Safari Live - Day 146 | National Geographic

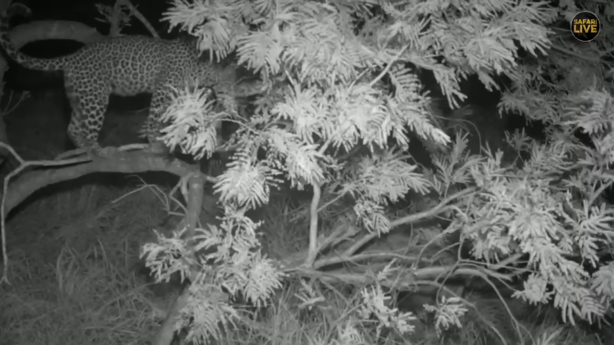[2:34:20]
this is incredible folks I don't know if it's a different hyena but it's the same one let's walk her around sniffing yes honey this is incredible folks you can almost see the concern on her face though
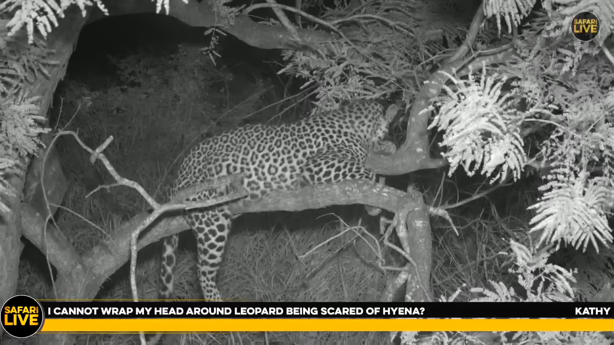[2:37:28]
on her leg or anywhere really it might not kill her but it would definitely cripple her ability to hunt and climb a tree which is basically a death sentence so any leopard on encountering anything hyena's calling in the background on encountering anything like a hyena okay well we'll carry on with what I'm talking about in moments but let's go to James who's found his lions well you were all asking if these lions are calling at the moment
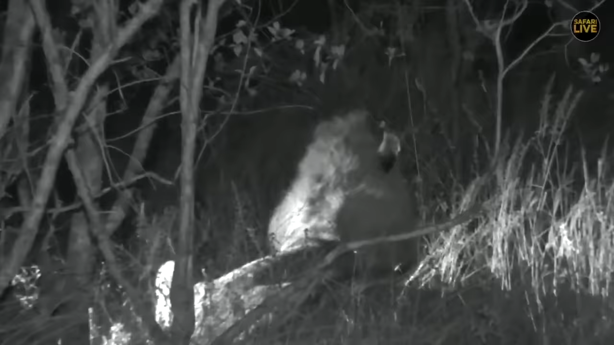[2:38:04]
and they have started to call this one here is just making sort of perfunctory perfunctory roars there we go here we go so – oh hmm ha hmm hmm hmm hmm
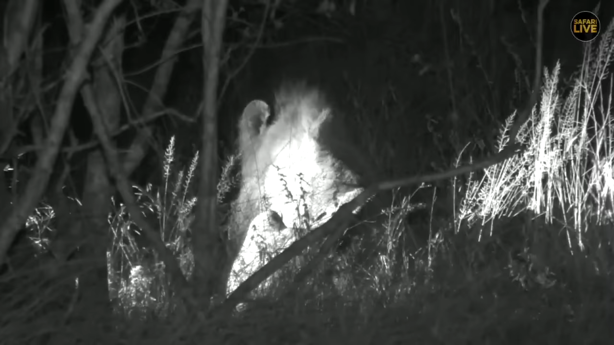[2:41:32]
Let's call it 10 kilometers as the crow flies. A human being, I think you'll hear them on a cool morning. I think you'll easily hear them from about 5 kilometers or so. Maybe even further than that, in fact. Let's say 5 to 10 kilometers for a human being, 10 to 15 for a lion. Obviously, their ears are a lot more sensitive than ours are. All right, this is good news. It looks like we can stay.
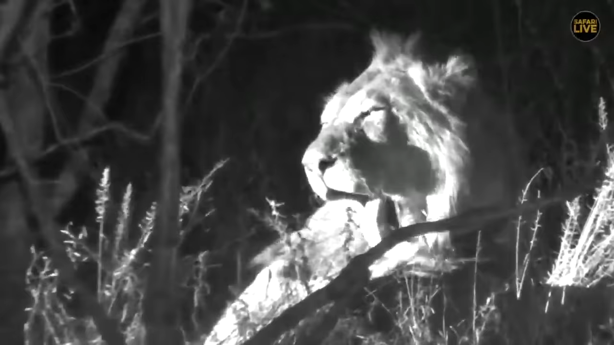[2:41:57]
These guys are leaving. And as they leave, there are another two groups looking for the other lion. So we can just stay here. Hello. Let me move forward for you, everybody. Sorry.
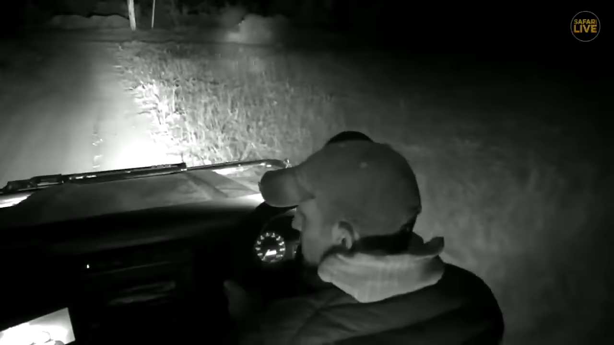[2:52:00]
What we're trying to do is find the third evoker male. We heard him calling in here. We set the proverbial lion amongst the impala. There he is. There he is. Is that him? No, that's a log. Never mind. He's somewhere here. We must have driven straight past him. I've driven this road already today. He was so flat, deep in the grass. Anyway, he was yelling just in here.
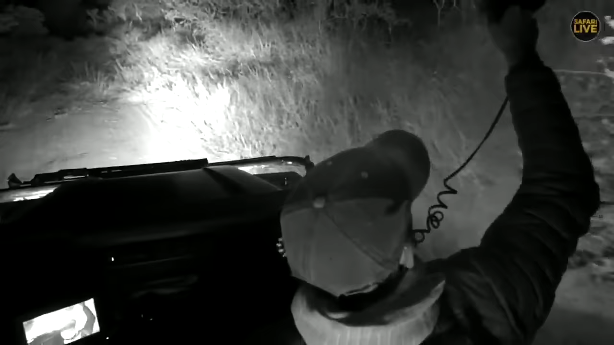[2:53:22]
Here I can see a whole lot of vehicle activity. And I wonder, this is obviously where they found the third one this morning. So he's around here somewhere, yelling his head off. He's not yelling at the moment. I'll switch off. There he is. We got him. We got the third one. Hooray! Let me just turn the car.